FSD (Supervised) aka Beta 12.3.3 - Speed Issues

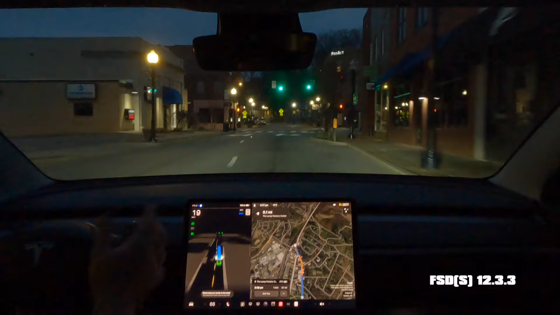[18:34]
so yeah i tried scrolling the wheel it didn't do anything um so right here this is perfect 19 this is comfortable it's safe for pedestrians if somewhere to walk out in front of the car um that's perfect why sometimes it decides to go faster i'm not sure um going to